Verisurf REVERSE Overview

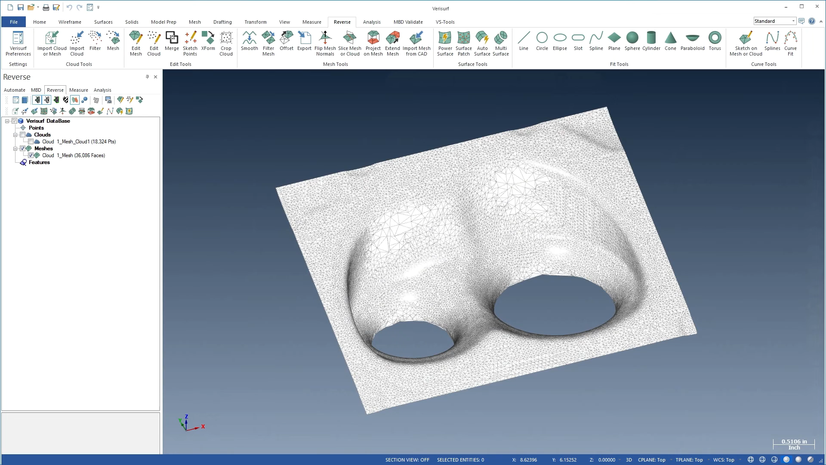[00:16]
offering innovative tools to create CAD models from points, clouds and meshes, captured using scanning technologies such as portable arms,
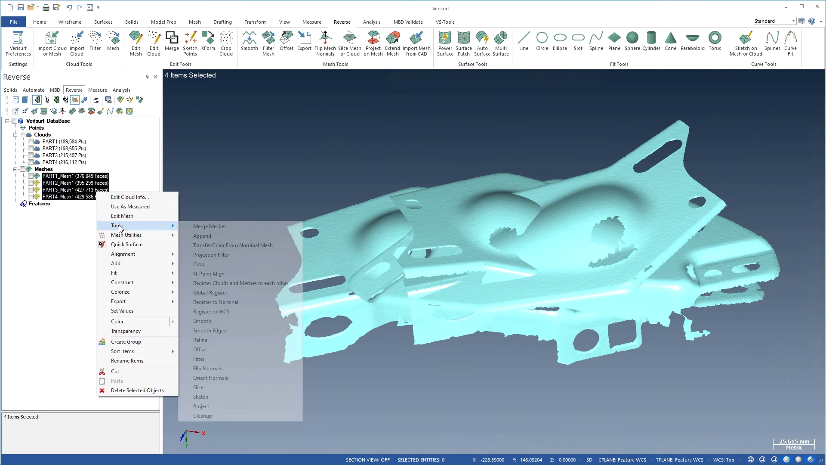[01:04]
as well as fully automatic registration of groups of meshes.
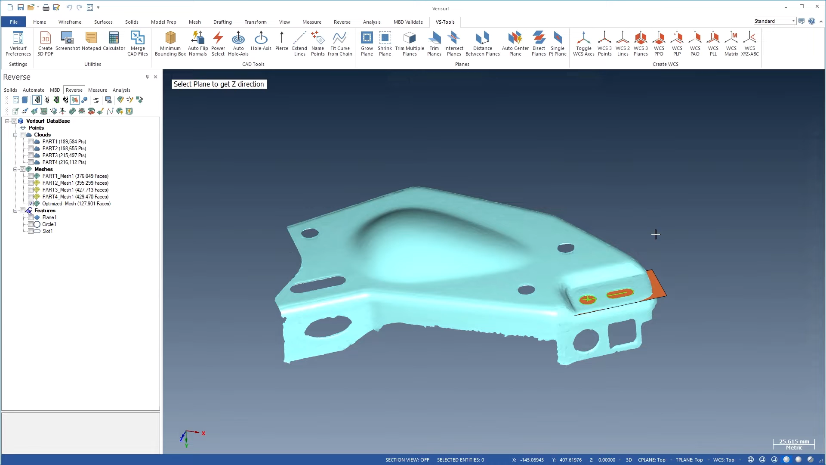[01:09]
After merging, data can be aligned to a frame of reference that facilitates modeling and subsequent manufacturing. VeriSurf Reverse includes a rich set of mesh tools and utilities. The Edit Mesh function gives you the power of a standalone program to modify selected areas of a mesh.
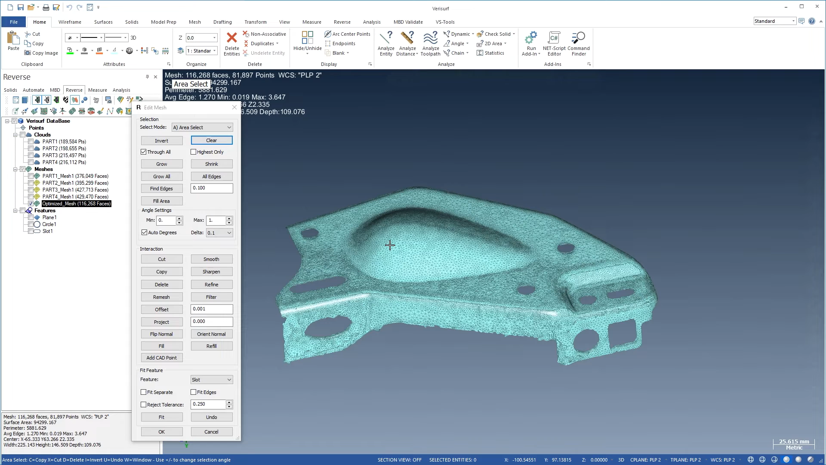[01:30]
You can remove extraneous data by deleting and filtering selections. You can smooth, sharpen, refine, and re-mesh parts of the mesh. And you can offset, project, and reverse selected faces in the mesh. The mesh utilities allow you to combine or segment meshes,